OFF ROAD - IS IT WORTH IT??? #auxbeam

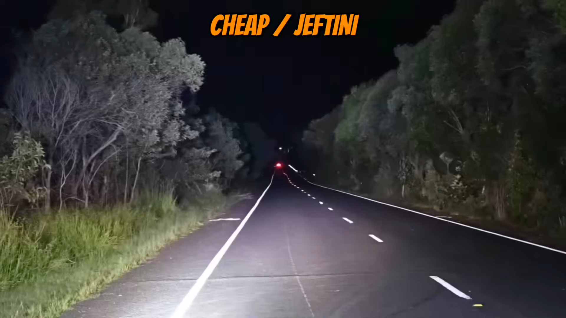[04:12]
Ovdje ću vam pokazati kako koji LED bar sija, ovo je niže kvaliteta LED bar. A ovo je LED bar Augs Beam-a, znači vidite koliko dalje baca, koliko sa strana više osvjetljuje, a opet ima taj spotlight. Evo razlike ako vidite tu.